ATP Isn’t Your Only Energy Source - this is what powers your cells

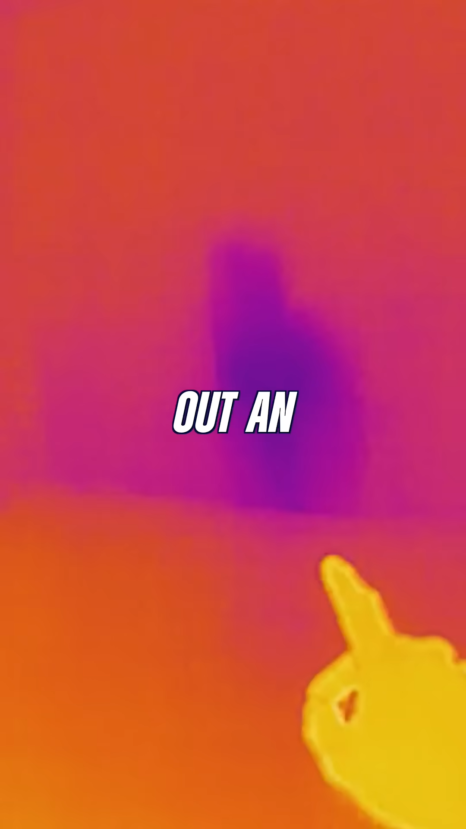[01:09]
You can't see anything and you whip out an infrared camera, which is like a regular camera.
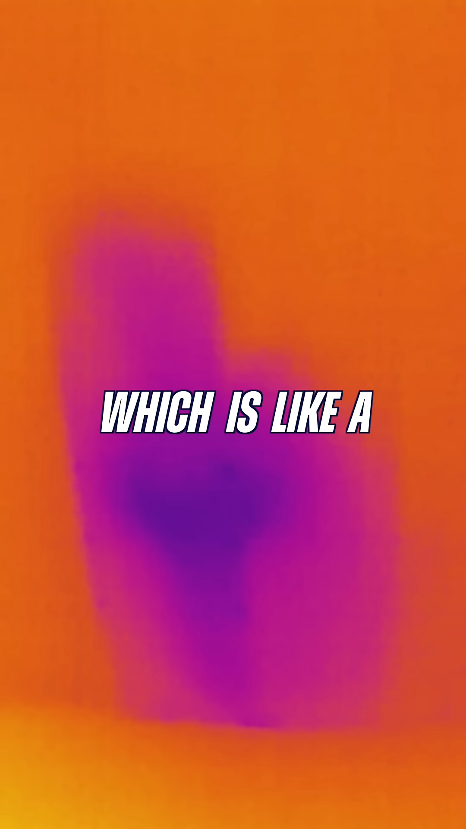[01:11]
But the sensor is sensitive to infrared wavelengths.
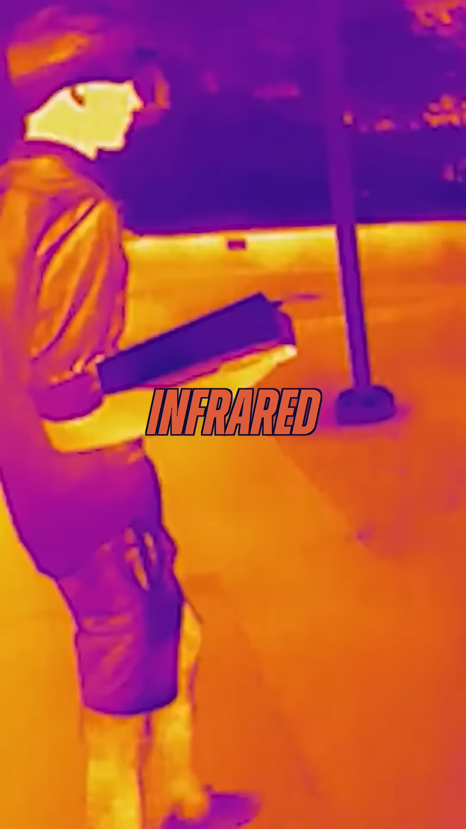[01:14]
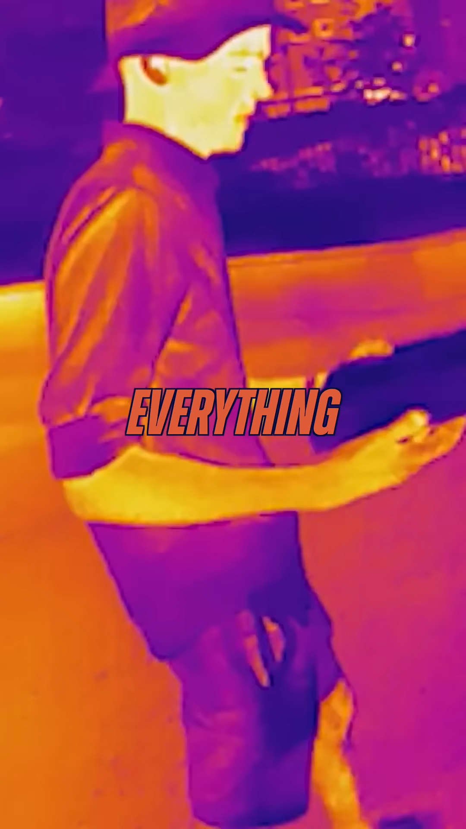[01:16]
And you get a beautiful picture of everything around you in the dark, which means that everything around you is generating infrared energy.